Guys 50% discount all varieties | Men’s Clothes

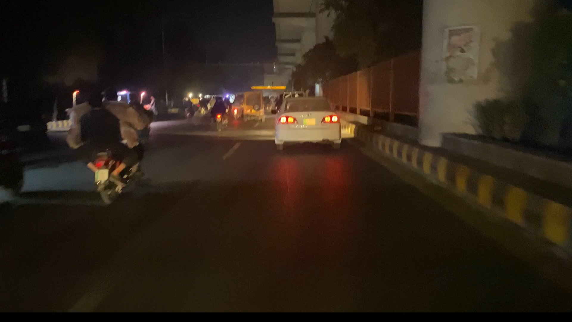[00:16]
We are going to Shalamar Link Road.
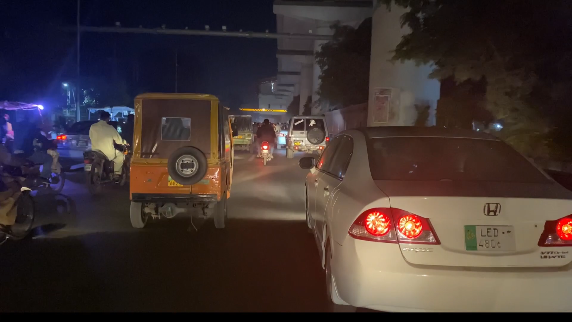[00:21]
There is a lot of traffic. We are going to drive the traffic. The traffic is very difficult. This is the driving of the city of Mahogar. There is traffic like this. No one sees or hears. The cars are down and the cars are down.
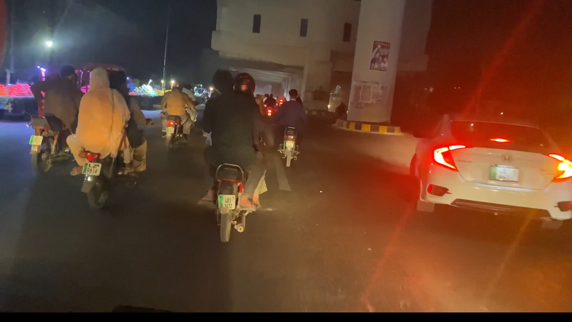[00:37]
I am driving. I am making my vlog back.